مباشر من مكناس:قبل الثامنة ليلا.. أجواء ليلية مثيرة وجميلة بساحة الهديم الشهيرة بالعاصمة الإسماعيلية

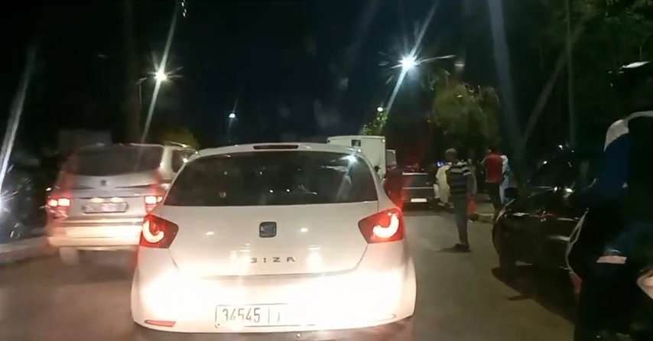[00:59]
شوفوا الأجواء كديرة بالمدينة مملوءة عن آخرها.
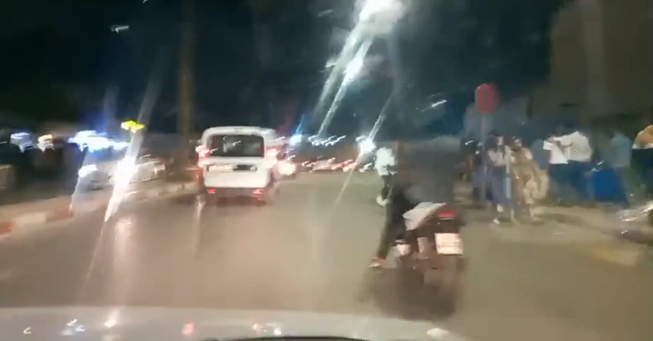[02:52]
فالطوبيس عامر عن آخره كما شفتوا معنا على المباشر. فاحنا معاكم الآن كما كتشوفوا، هذه هي الأجواء بالمدينة. هنا كتشوفوا معنا ساحة الهديم، الساحة التاريخية كذلك.
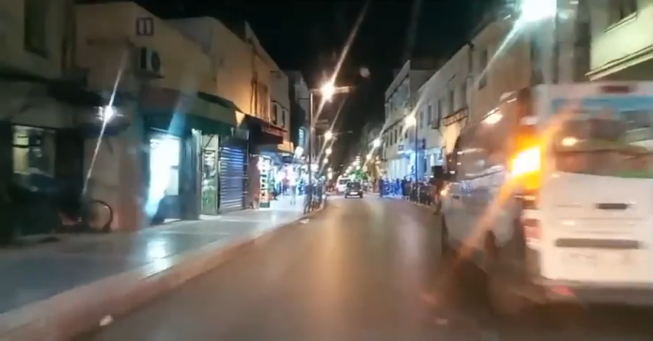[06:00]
الناس صراحه كانت يعني ما كنتيش كتلقى الشوارع بحال هكا، كتلقى يعني الناس كلشي في البيوت ديالها القله القليل،
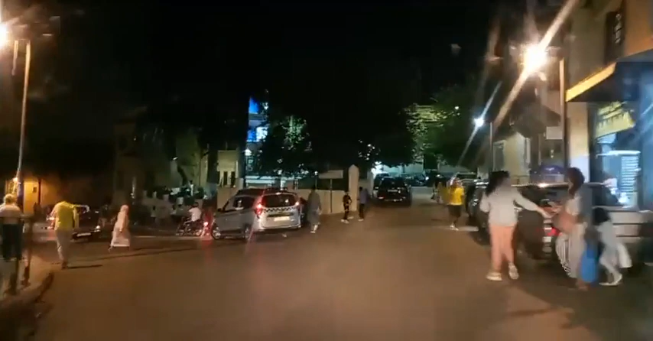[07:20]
امامنا حومه سيدي عمر وما يعني وسيدي عمر الدار الكبيره مشوار
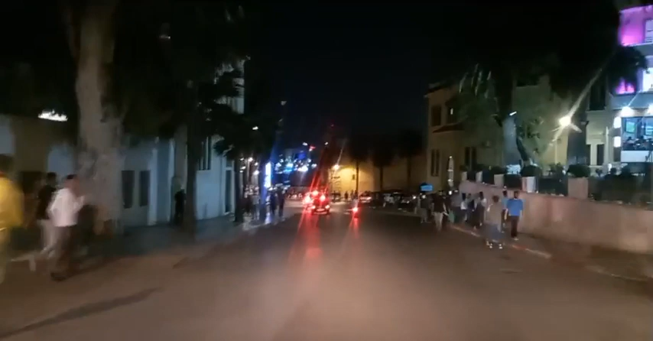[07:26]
الستينيه وهذه المنطقه التاريخيه والجميله.
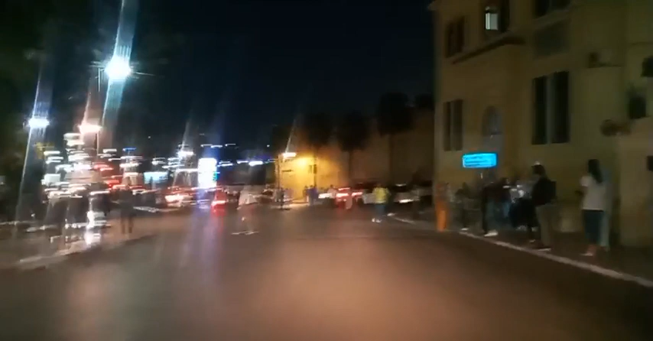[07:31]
فصراحه مدينه مكناس فيها ما يتشاف صراحه، ما نقولوش غنحسدوا ساكنتها عليها، ولكن غنقول لهم تبارك الله مدينتكم زوينه وتستاهل كل الخير، وكنتمناو انه ضافر الجهود باش تزيد بحال هذا المنظر ما
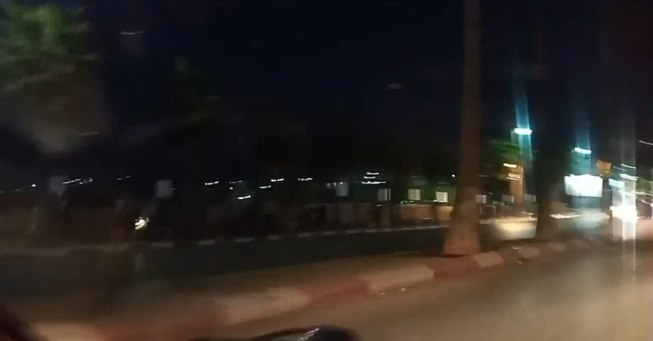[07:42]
نشوفوش ديال انعدام الاناره العموميه اللي كنشوفوا الان امامنا في مثل هذه الشوارع وفي مثل هذه الاماكن. ها انتم كما كتشوفوا سيمو تحيه ليك خويا وتحيه للناس. لا الله ودي هنا بلاصه بسلا، مرحبا بك معنا. فهانتوما كما كتشوفوا معنا مشاهدينا متابعي قناه شوف تيفي، دائما هذه هي الاجواء الجميله والمثيره هنا بالعاصمه الاسماعيليه. صراحه كتحس باجواء ديال الصيف، كتحس بانه يعني
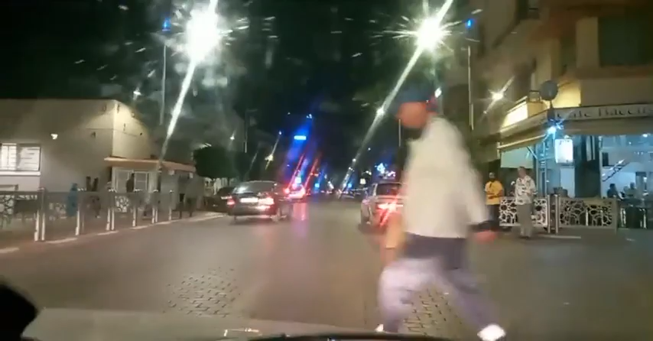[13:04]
كما كتشاهدوا معنا الان، حنا كنتواجدوا بقلب المدينه بحمريه
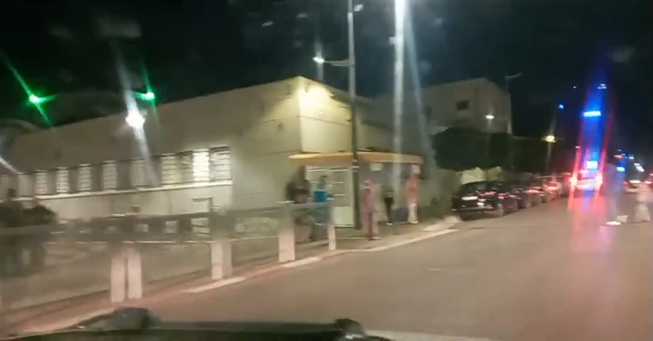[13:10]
بساحاتها المعروفه والمشهوره، الان هنا بشارع علال بن عبد الله. غنحاولوا نقربكم من الاجواء هنا بالعاصمه الاسماعيليه،
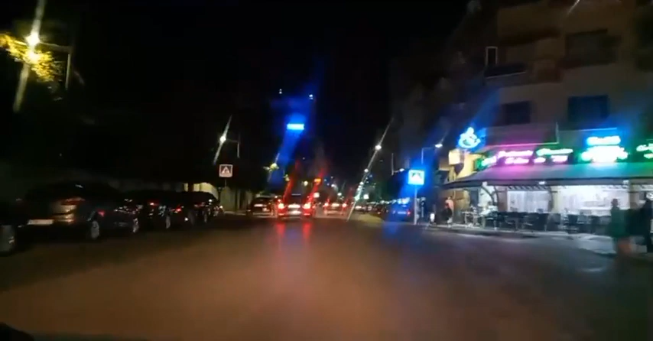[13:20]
وغادي ندوزوا الان شارع محمد الخامس، ومن هناك سوف نختم هذا البث المباشر اللي كنا معكم فيه مشاهدينا ومتابعي قناه شوف تيفي، باش ننقل لكم الاجواء من هنا على المباشر.
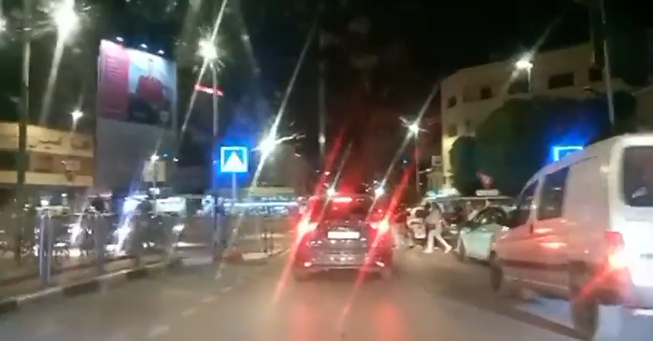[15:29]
قبل الساعه 8. باقا الدنيا عامره، الناس خارجين، المرجو انهم يعني الاجواء جميله صراحه، فكرتنا بحال يعني رجعنا لايامنا، ولكن